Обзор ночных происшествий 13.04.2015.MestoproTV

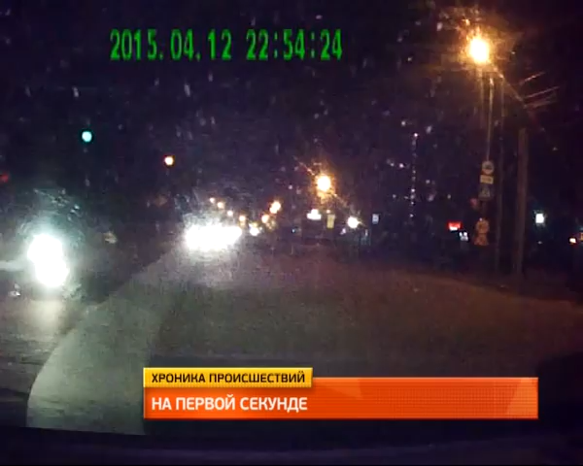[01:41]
Регистратор «Хонды Эфит» показал, как иномарка выехала на перекресток на желтый сигнал светофора. Лишь за секунду до удара по Павла Морозова загорелся красный. Запись оборвалась в тот момент, когда в белую иномарку врезалась «Хонда Цивик», которая приближалась к месту аварии по Павла Морозова со стороны Радищева.